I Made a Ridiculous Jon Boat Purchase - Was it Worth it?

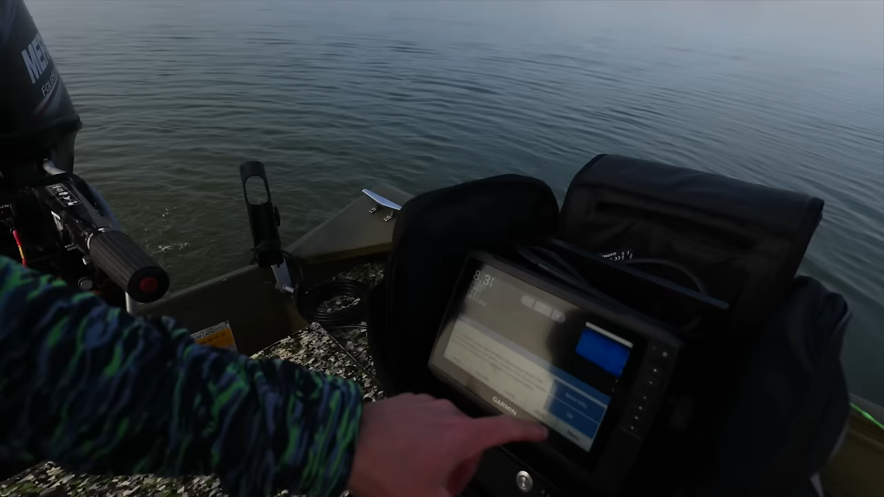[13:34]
obviously we're gonna have to uh you know do some adjusting get everything the way we like it we are reading 49 degree water eight feet deep
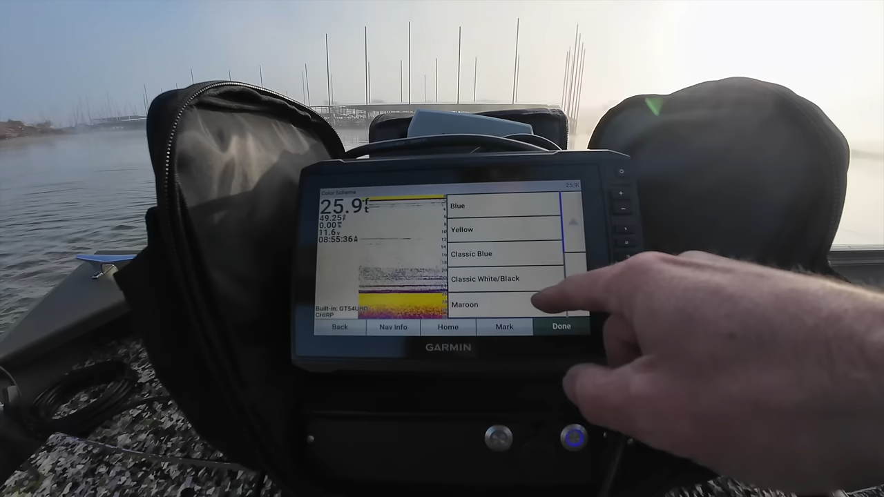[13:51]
all right let's go with let's go with that let's go with the yellow so done y'all probably gonna go with the amber there oh man this is nice this is nice
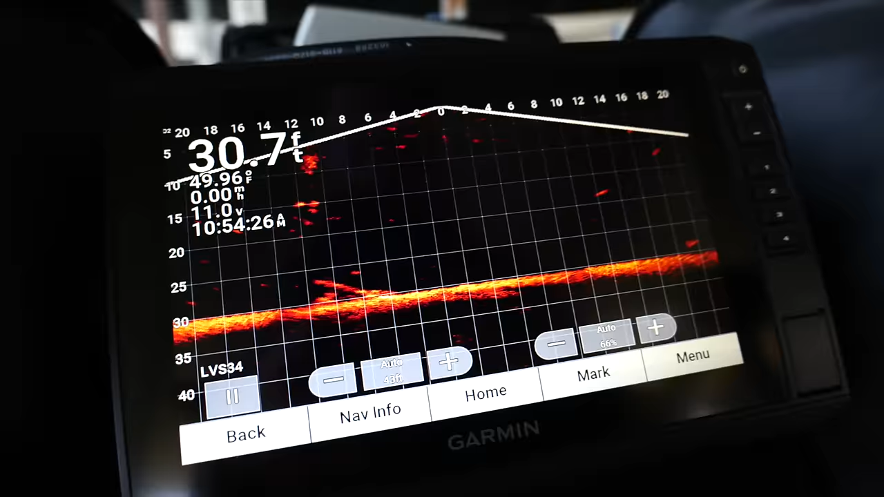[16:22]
On screen: depth 30.7 ft, water 49.96°F
well y'all everything looks wonderful wonderful with the scope i just came over here to uh to a dock just to kind of drop down and see if i can get any crappie or white bass to look at anything but